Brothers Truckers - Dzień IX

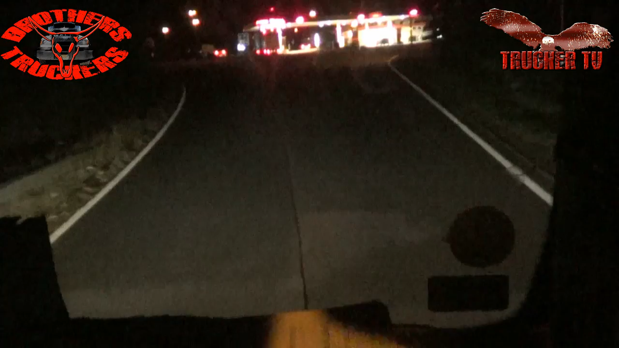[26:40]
Tu jest zakaz, mówię na prosto tego tu. Na prosto dystrybutorów. A stań tutaj na razie, no. 20 km. A ja pójdę zobaczyć na parking, czy są tam jakieś miejscówki, nie?